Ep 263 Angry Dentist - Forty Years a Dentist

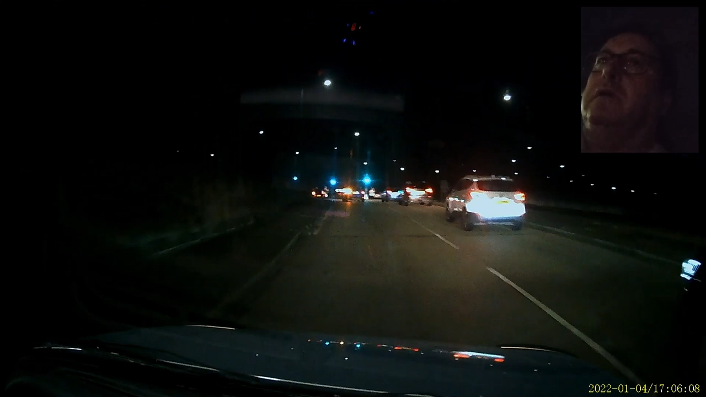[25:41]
You just go in this lane. And then you go round the roundabout. And then the lanes all go a bit wafty. Because they're on the wrong lane now. You see they should be in the middle lane. And then this lane then goes left. And then basically... It stops in 400 yards. So it's a case of who can accelerate the fastest.